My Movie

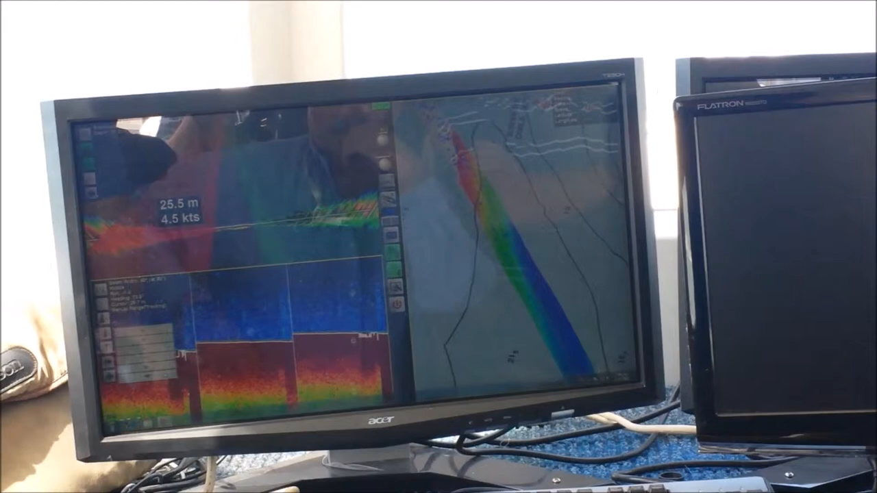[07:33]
On screen: depth 25.5 m, speed 4.5 kn
on what's visible on the acoustic side. It doesn't make a change to the mapping at all.
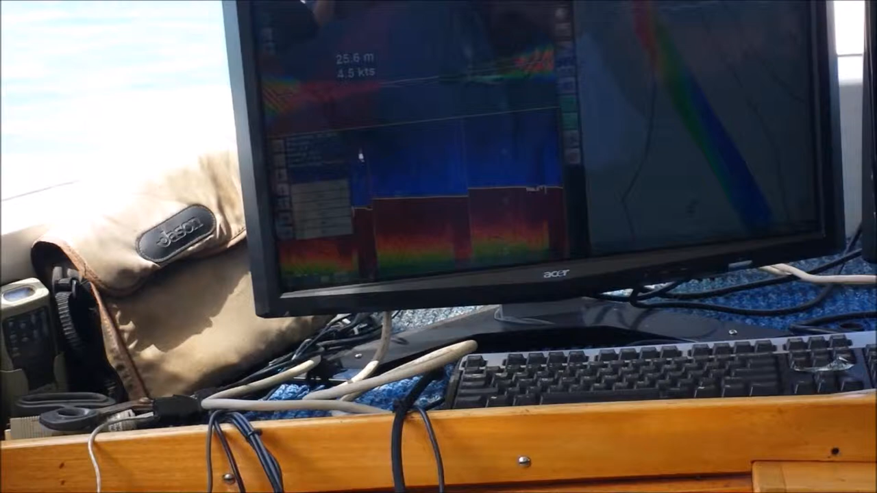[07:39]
Right, just center back on the boat.
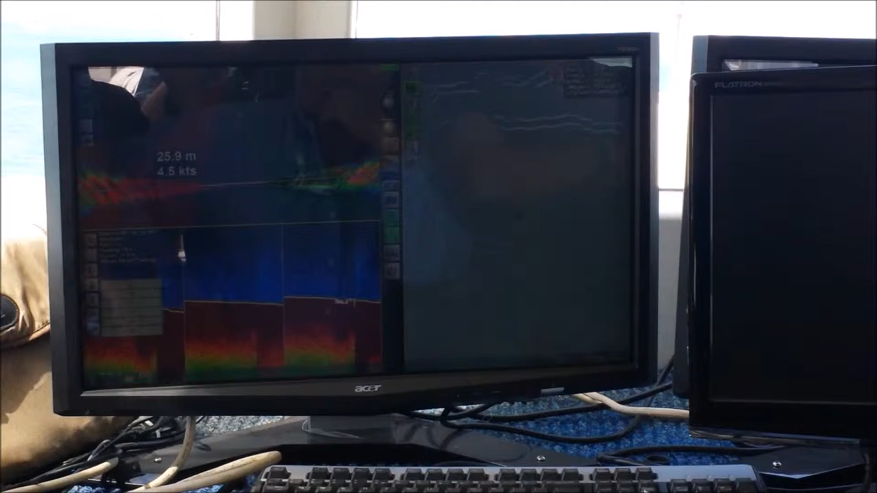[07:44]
On screen: depth 25.9 m
I was just having a bit of a play with the fish options, and it's quite big.
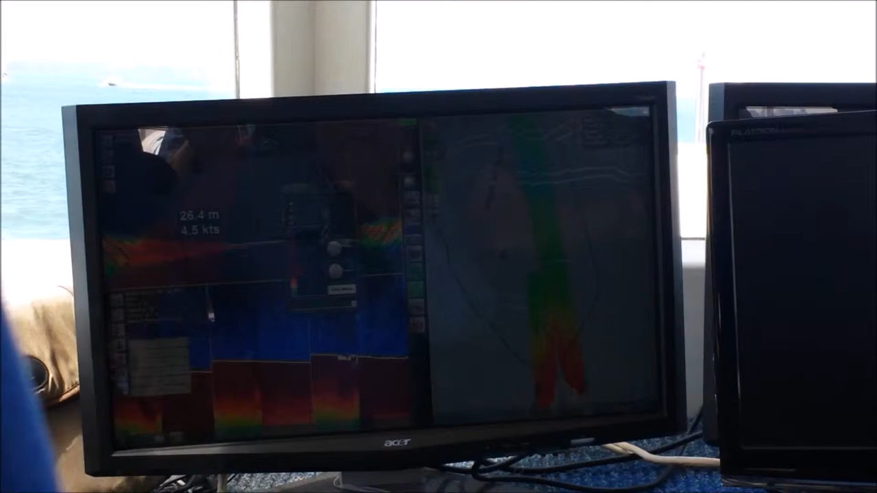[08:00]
On screen: depth 26.4 m, speed 4.5 kn
So this is our current fish history, and you can see that the biggest targets we've got are up to 10.
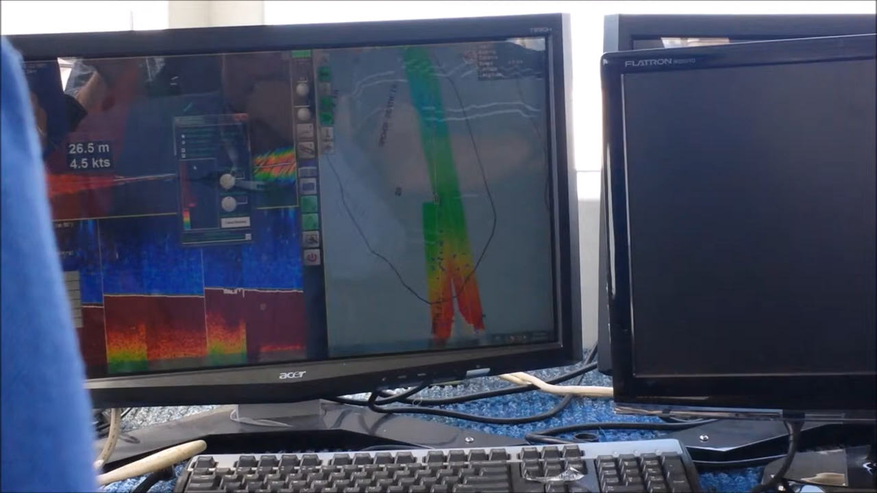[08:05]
On screen: depth 26.5 m
I'm just going to wind that back a little down to
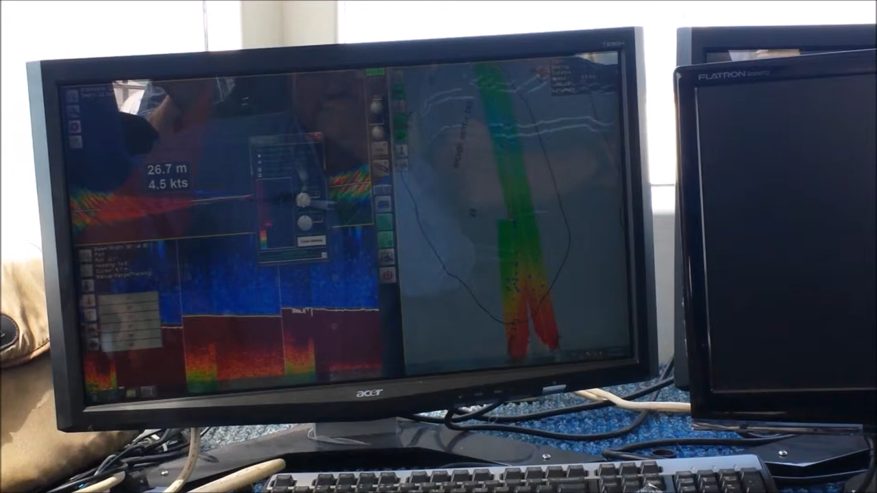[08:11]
On screen: depth 26.7 m
7 or 8.
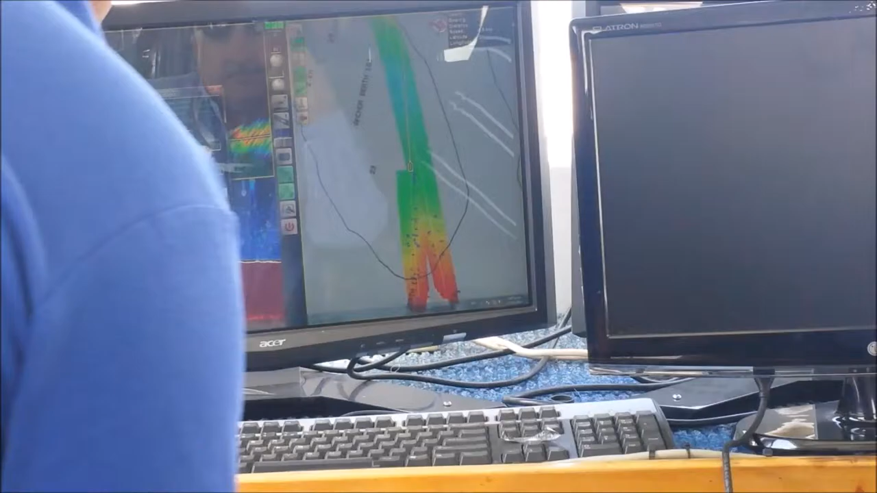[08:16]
Now I've also got, you probably can't read a bit from back there, but I can show sonar target,
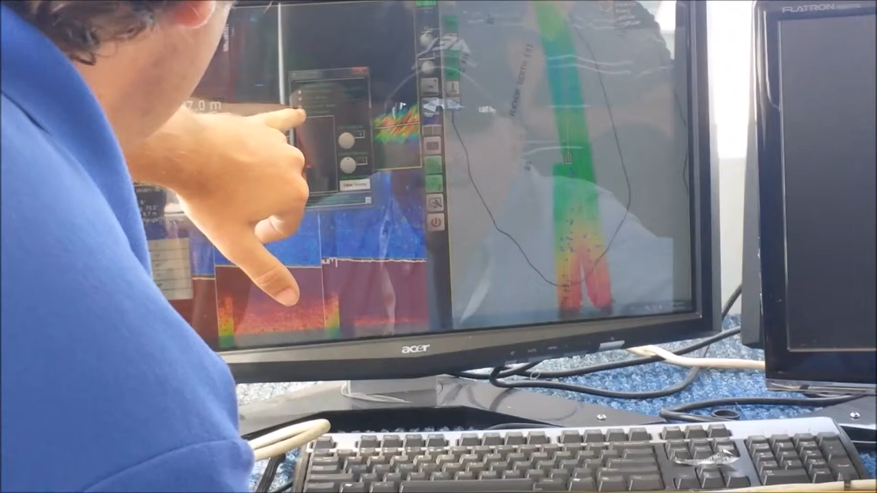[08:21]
and I can also go
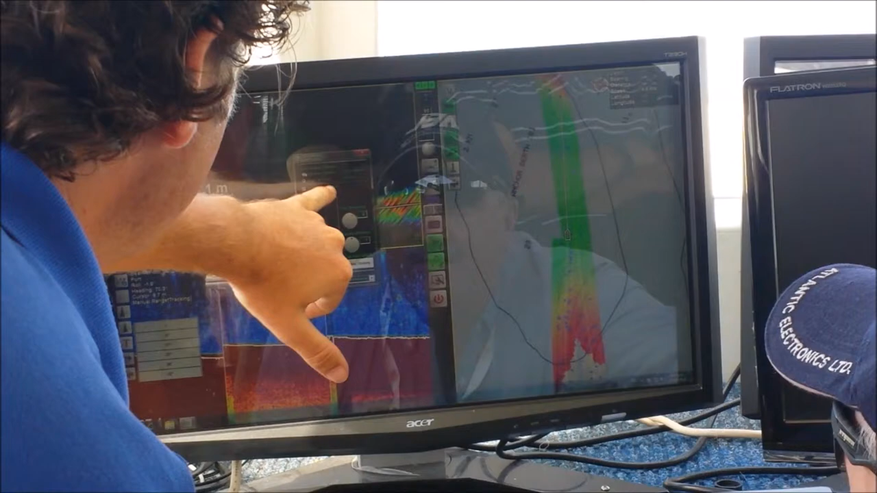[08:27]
only display fish between certain depths, or I can do it at certain depths on the seafloor.
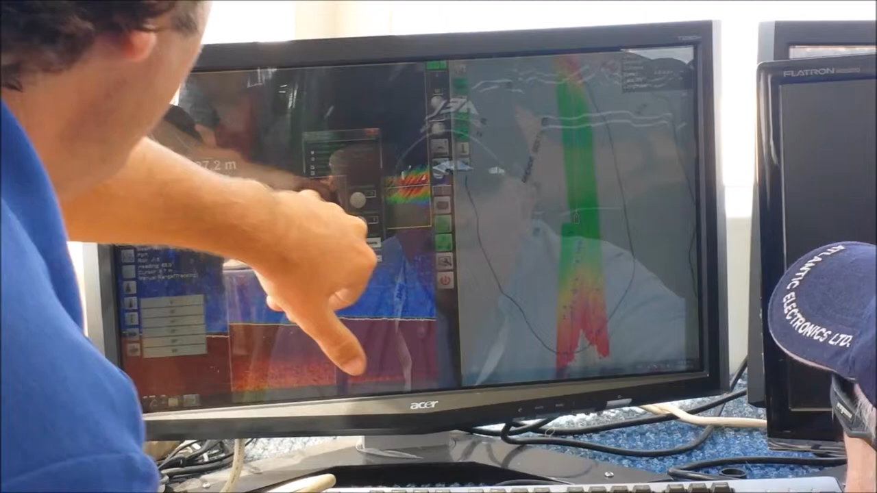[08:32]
So if I'm only interested in what's on the bottom, I can go, right, show me only fish targets at 5 metres off the seafloor.
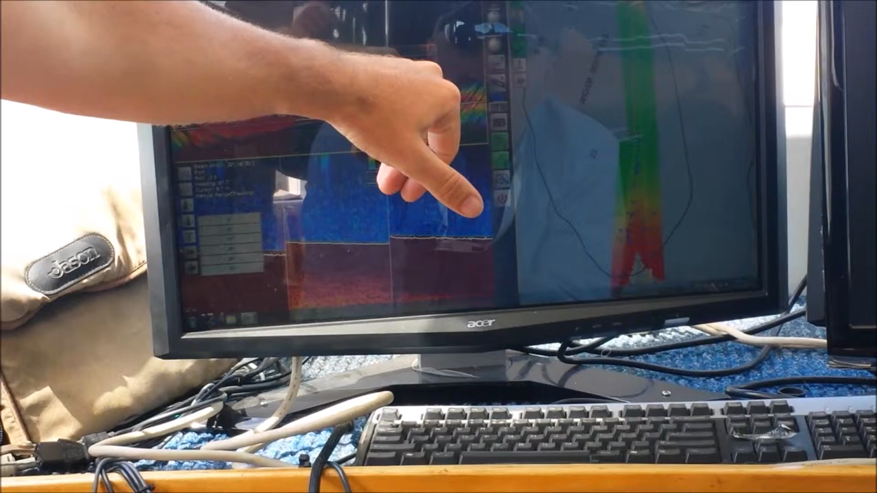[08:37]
Should be going over some fish pretty quick here. We've got quite a bit of vertical activity just out of this.
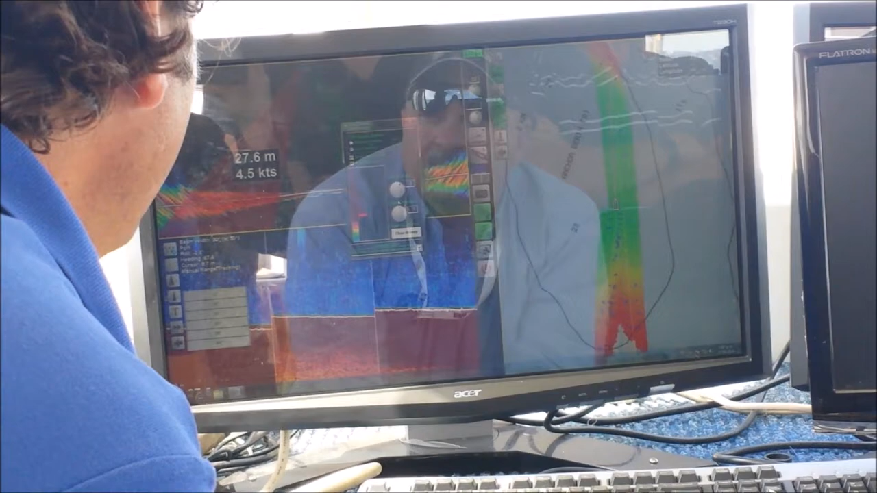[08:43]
On screen: depth 27.6 m
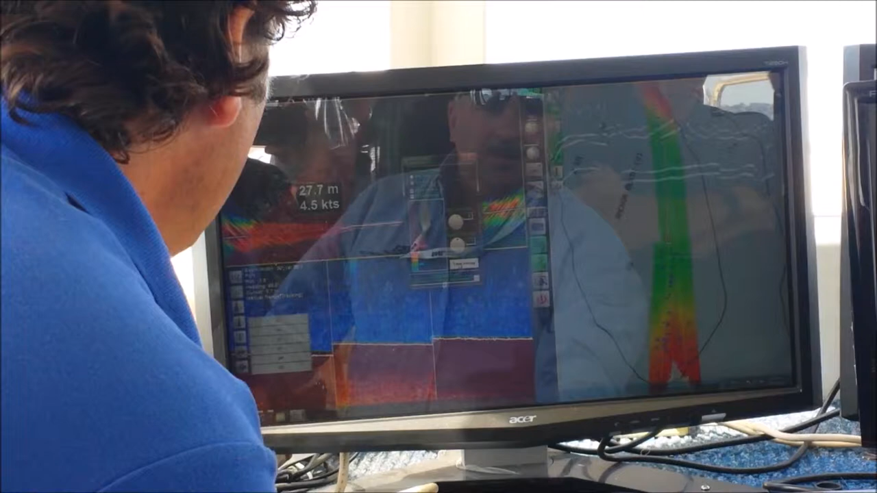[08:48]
On screen: depth 27.7 m, speed 4.5 kn
And at the same time with that, show sonar target.